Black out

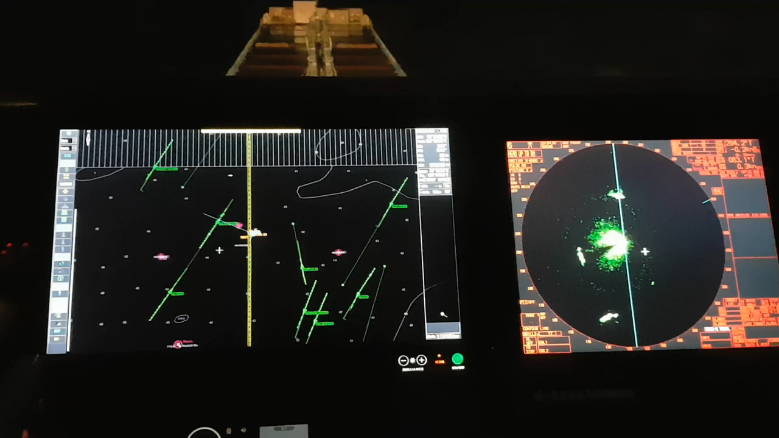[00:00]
Ну что, ребят, вот и блок-аут первый на этом судне.